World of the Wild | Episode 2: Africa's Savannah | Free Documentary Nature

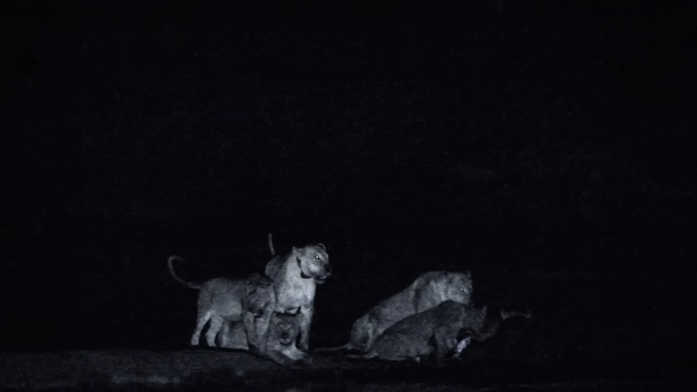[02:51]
While the African veld offers limited cover for stalking prey in daylight hours, the cover of darkness gives lions the advantage.